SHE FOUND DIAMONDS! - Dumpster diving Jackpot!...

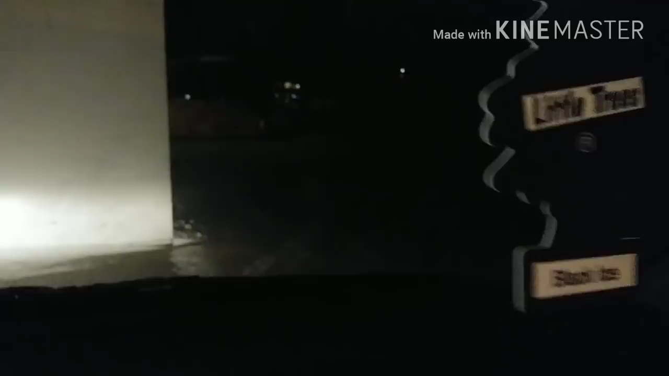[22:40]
Turn my light off. I did get to a new toy. And off we go. All right. Catch you guys over here. This dumpster next.
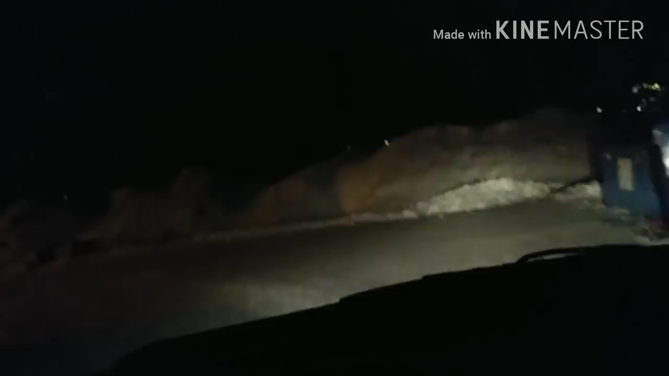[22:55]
All right. We're just going to get out and see if she says this one's good or not.